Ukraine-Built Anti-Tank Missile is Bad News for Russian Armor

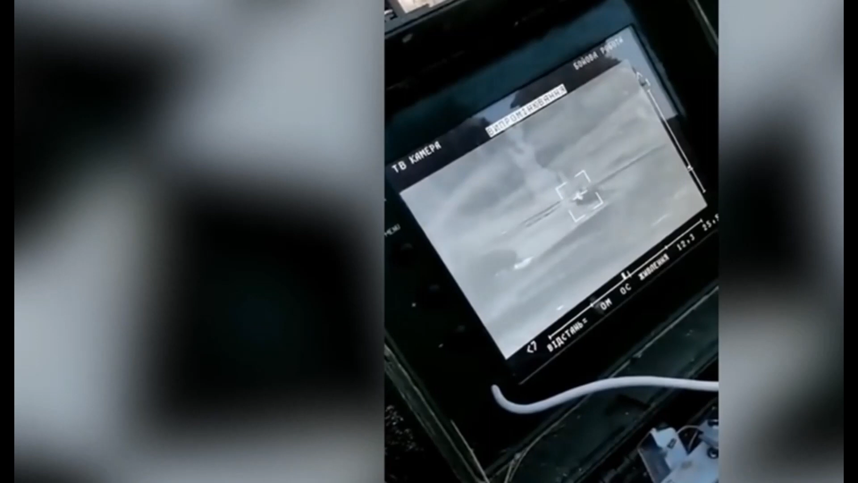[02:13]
can be deployed on a tripod, camouflaged, and fired remotely from nearly 200 feet from a controller that's about the size of a small laptop or tablet.